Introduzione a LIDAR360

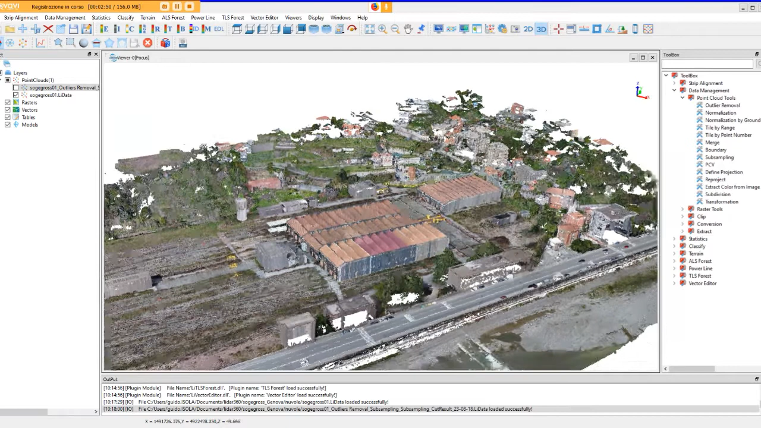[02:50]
aerefotogrammetrico e sostanzialmente utilizzeremo questo esempio per vedere quali sono le opzioni di trattamento editing e analisi che ci consente di fare il leader 360 noi abbiamo diverse opzioni di visualizzazione della nuvola dei punti e possiamo diciamo organizzare la visualizzazione attraverso un dem
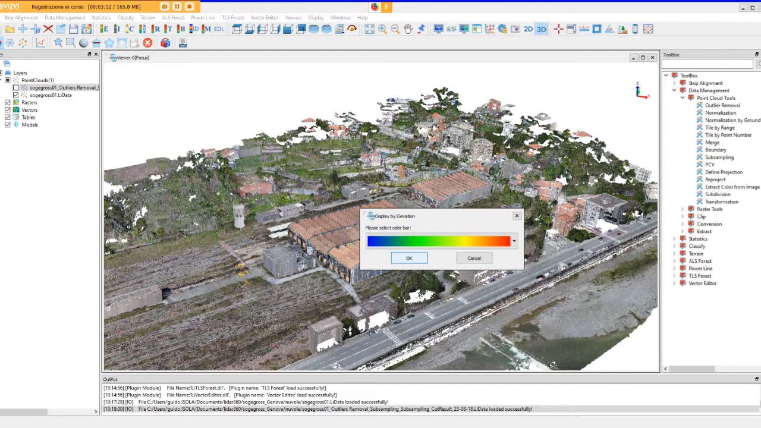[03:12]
quindi vedendo le fasce di quota della nostra nuvola dei punti
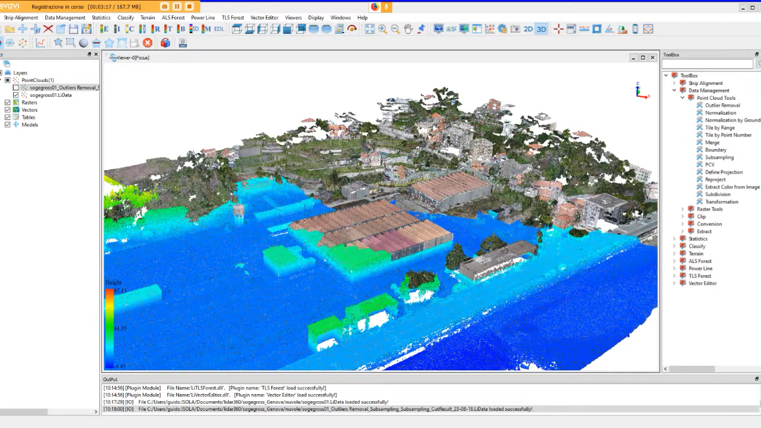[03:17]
abbiamo nella parte a sinistra in basso una scala graduata delle altezze sostanzialmente le quote
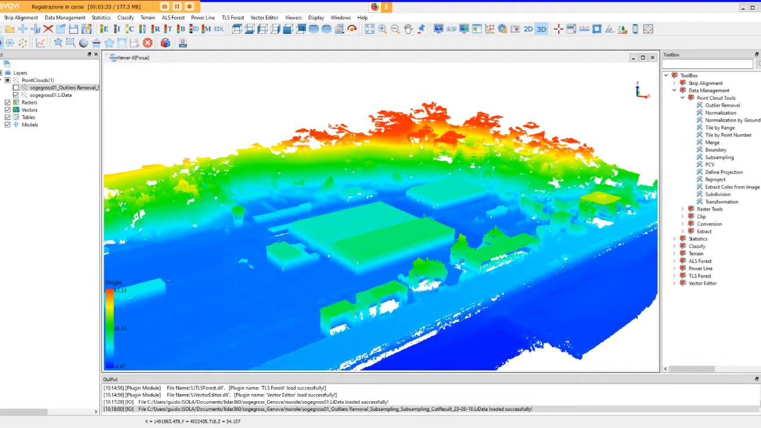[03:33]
e diciamo possiamo osservare la stessa nuvola dei punti attraverso classi di intensità
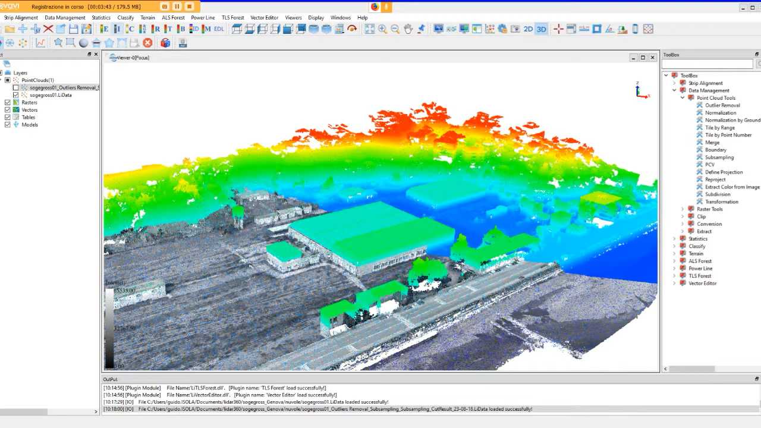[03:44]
attraverso le classi secondo le quali risulta già classificato il nostro elaborato
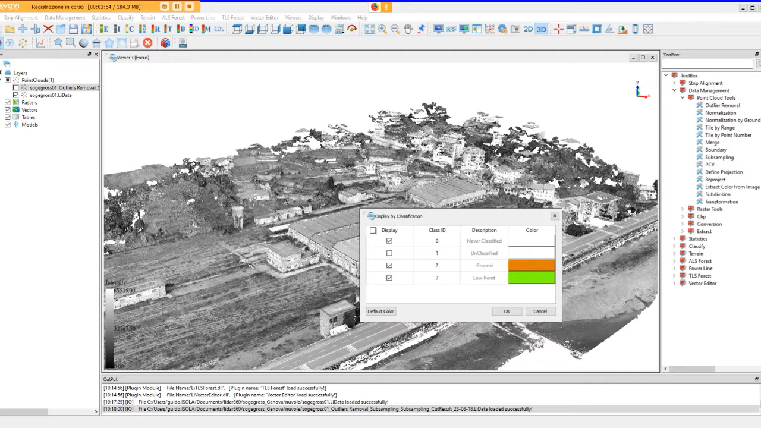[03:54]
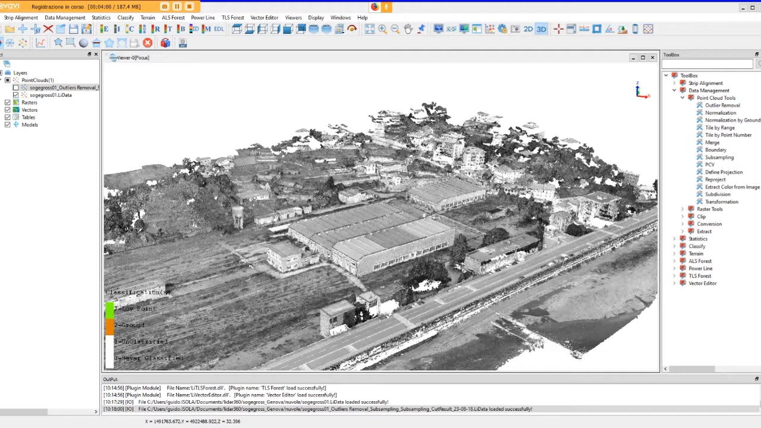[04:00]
qui ecco ci vuole un attimo
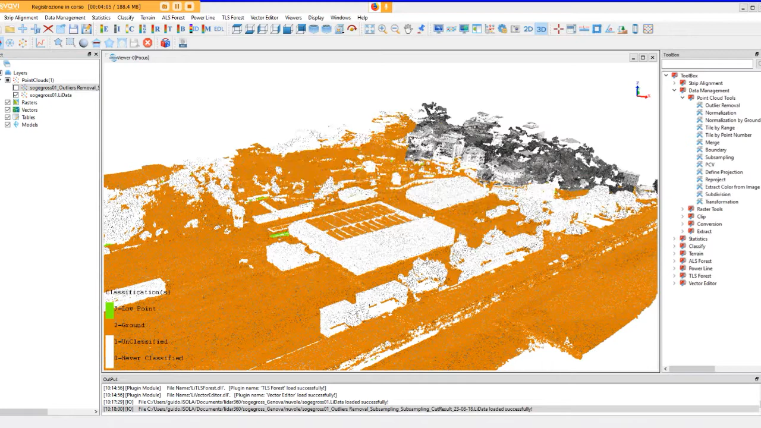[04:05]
arriva sostanzialmente avevamo già effettuato alcune operazioni sulla nuvola dei punti proprio per evitare poi di portarci dietro dei dati non organizzati
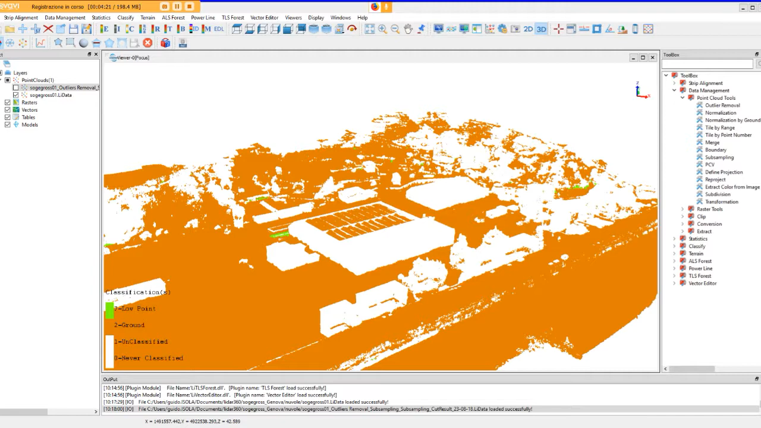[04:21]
possiamo tornare alla visione attraverso la scala del visibile RGB qui nel momento in cui operiamo attraverso l'acquisizione del sensore leader abbiamo le diverse diciamo i tempi di ritorno che sostanzialmente però in questo elaborato voi non trovate perché si tratta di una nuvola
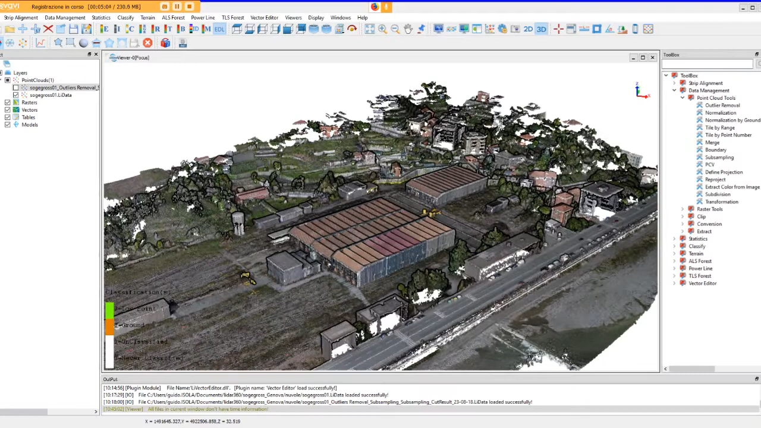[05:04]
aereofotogrammetrica abbiamo la possibilità di osservare la nuvola applicando dei filtri di visualizzazione che ci consentono di migliorare sostanzialmente la visualizzazione dei differenti elementi rilevati e
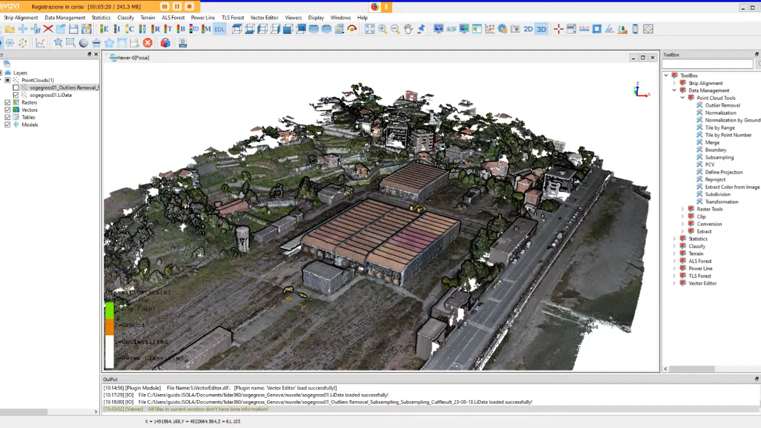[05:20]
poi abbiamo come come usuale in quasi tutti i programmi di gestione nuvola dei punti i diversi punti di vista quindi la nuvola nella vista dall'alto dal basso laterale eccetera
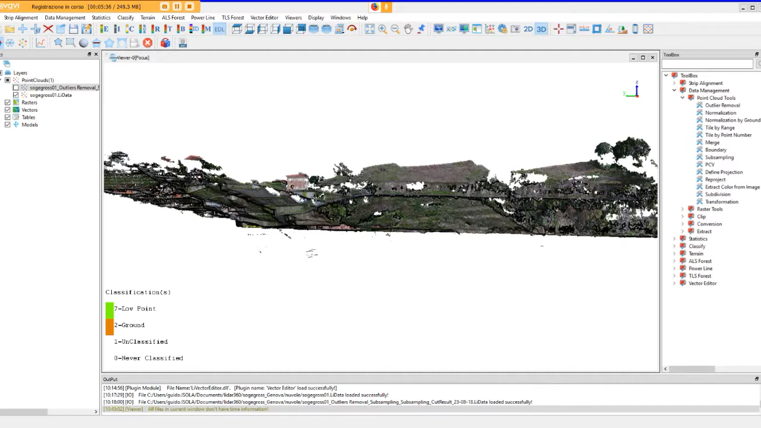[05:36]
andando avanti nella consultazione dei ribbon ci troviamo ad avere una vista d'insieme oppure poter fare poi degli zoom in e out sulla nuvola e arriviamo a degli strumenti un po' più specifici che sono quelli organizzati all'interno di questo ribbon di comando dove possiamo catturare delle immagini
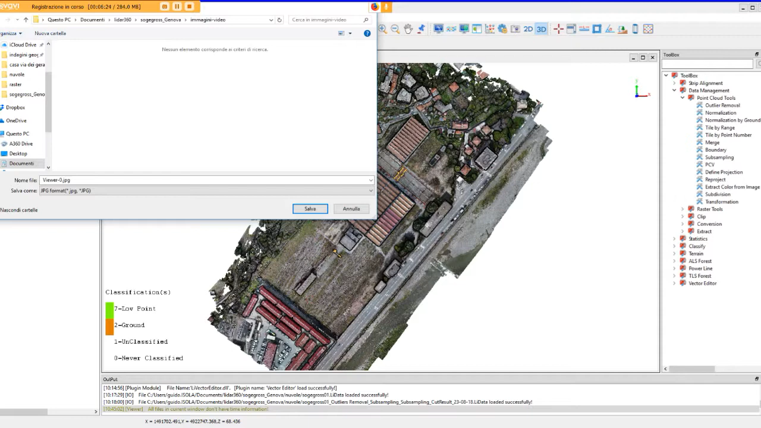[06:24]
schiacciando questa iconetta noi andiamo direttamente a salvare diciamo l'immagine che ci interessa all'interno della cartella che abbiamo già organizzato e poi la andiamo a trovare direttamente all'interno della cartella salvata
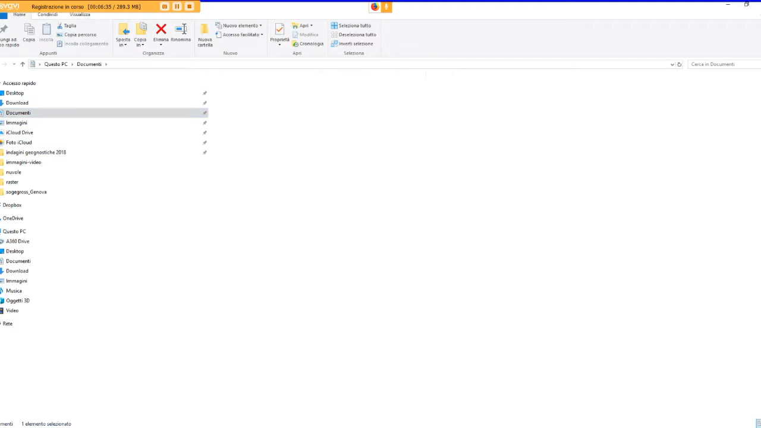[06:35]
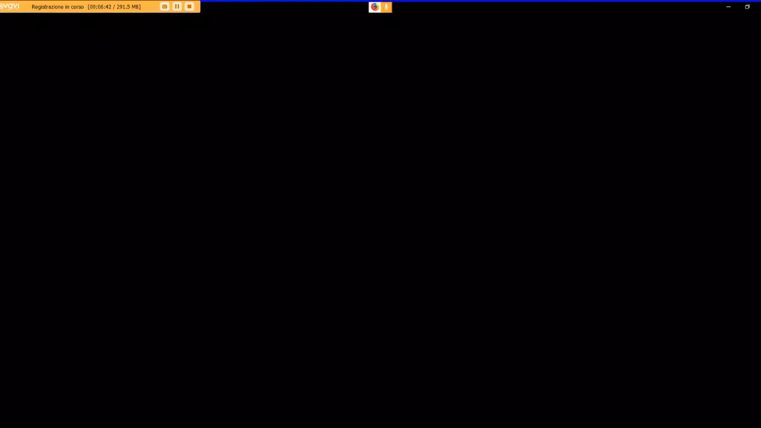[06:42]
questo può essere utile nel momento in cui ci interessa effettuare delle viste particolari o
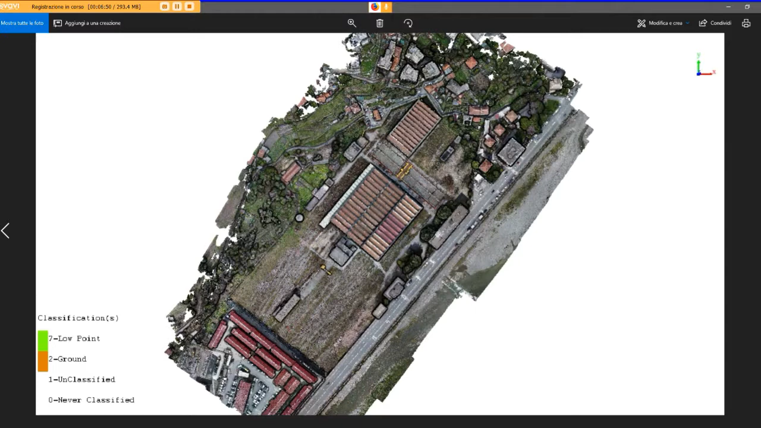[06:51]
volendo salvare delle immagini da poter poi presentare direttamente ai clienti finali qui questo comando ci consente di sviluppare delle sostanzialmente delle sezioni abbiamo diciamo
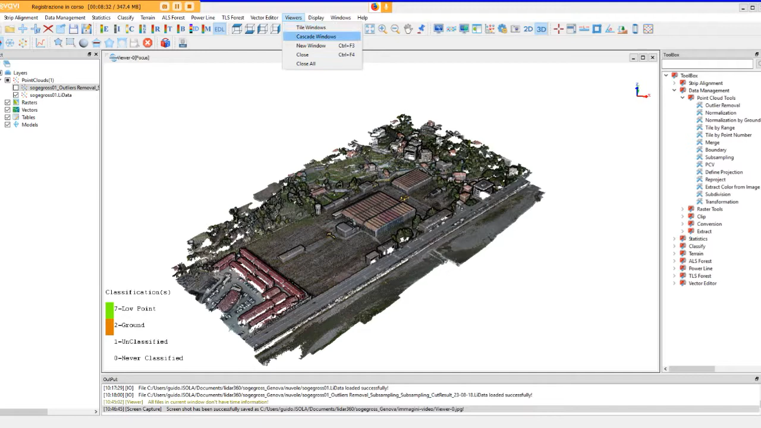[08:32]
gestione delle multifinestre all'interno della nostra lavagna principale andando in viewer abbiamo la possibilità di creare con il comando new windows delle finestre
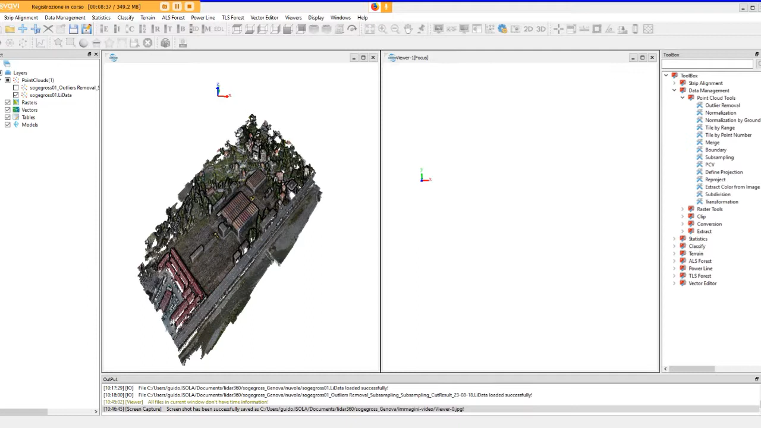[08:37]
che ci consentono di caricare contemporaneamente differenti
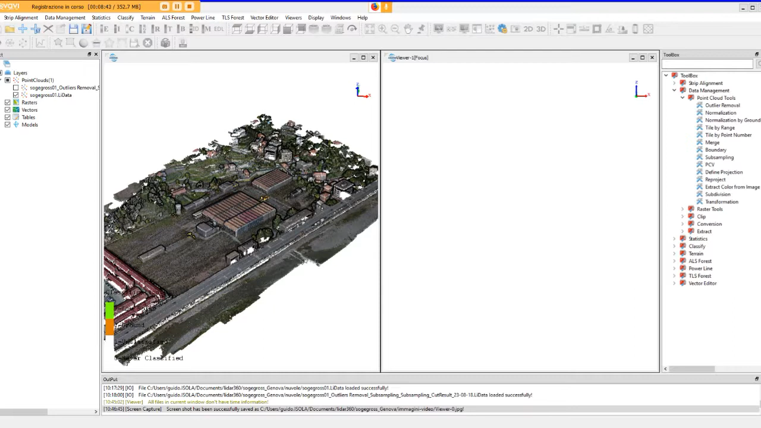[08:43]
elementi che diciamo fanno riferimento al
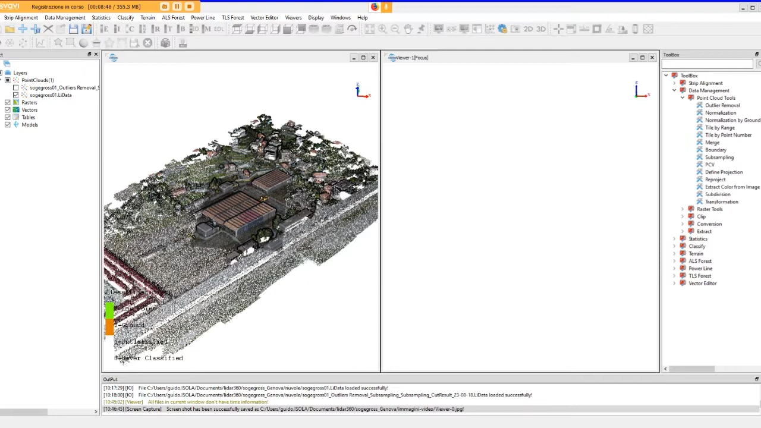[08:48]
nostro lavoro ad esempio decidiamo di andare a inserire la nostra ortofoto
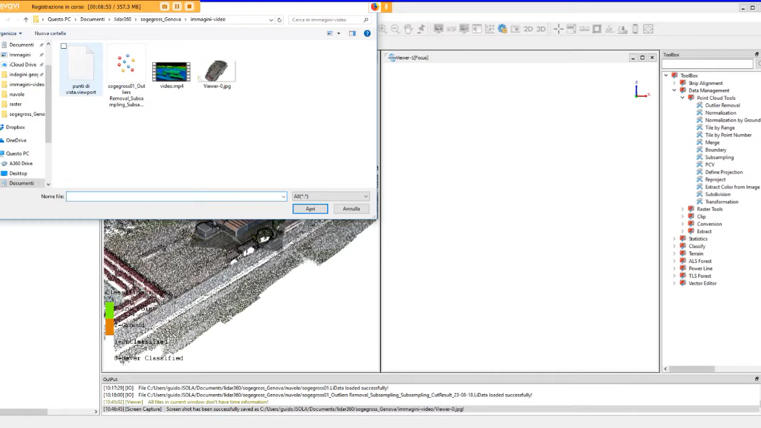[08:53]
andiamo a cercarlo in raster
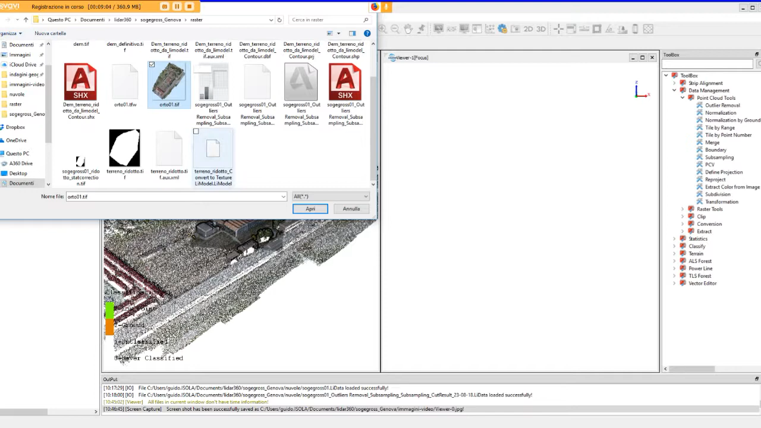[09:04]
io ho già salvato da fotoscan la mia ortofoto e qui abbiamo a sinistra la nuvola e a destra la nostra diciamo ortofoto georiferita
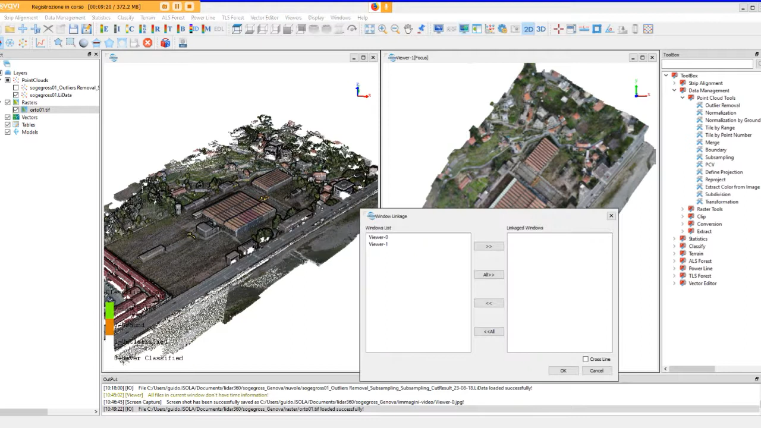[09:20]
andando a selezionare entrambe le finestre operative di visualizzazione le spostiamo all'interno
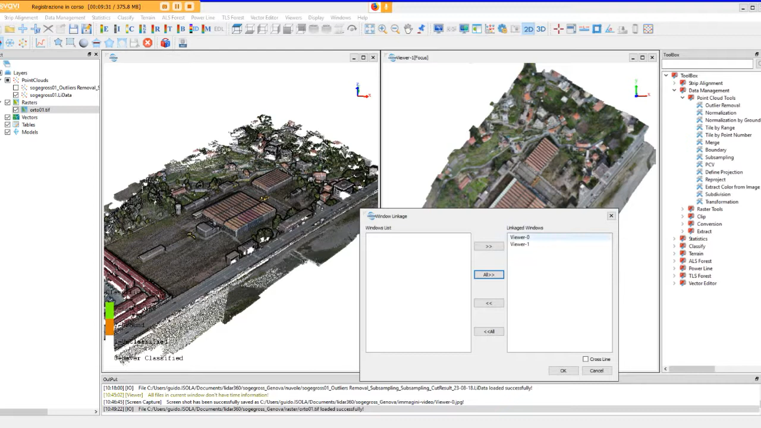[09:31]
della tendina link link link link link windows e selezioniamo il comando crossline a questo punto osserviamo che la visualizzazione diventa bidimensionale quindi passiamo da una visualizzazione 3D della nuvola dei punti è una visualizzazione 2D perché le due finestre contengono elementi diversi e venendo linkate